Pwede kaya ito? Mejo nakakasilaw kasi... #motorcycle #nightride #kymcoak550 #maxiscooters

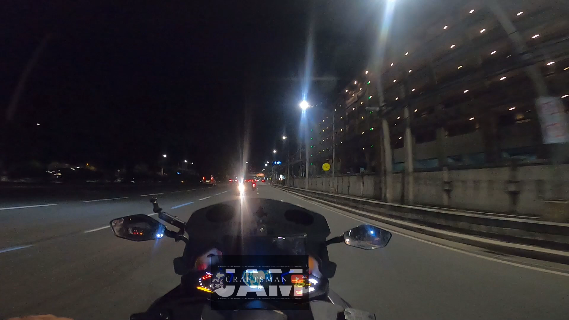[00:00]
First time ko makakita ng motor, ang taillight, puti
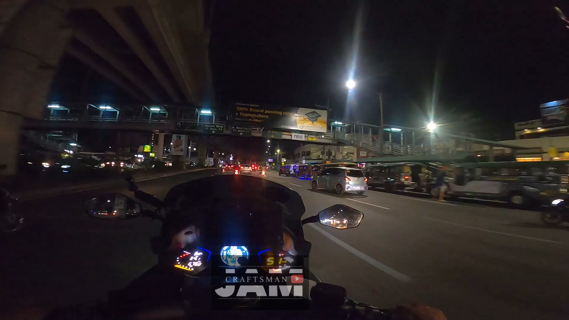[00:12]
Tignan nyo naman to Napakalupit ng motor Ang sakit sa mata Here I come
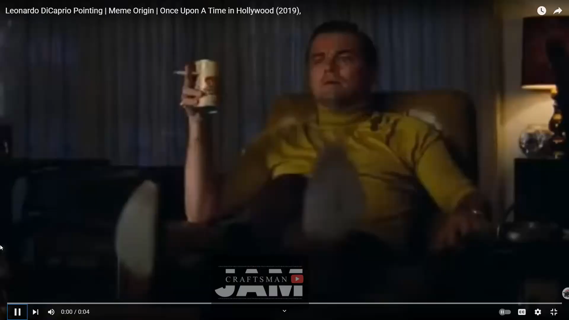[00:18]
Hindi mo alam kung ka Pag sa malayo Kung kasalubong mo ba siya
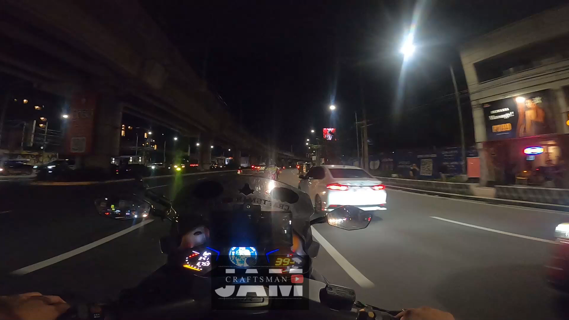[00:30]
Sinusundan mo eh Tipay Pwede ba to? Pwede White ang White yung taillight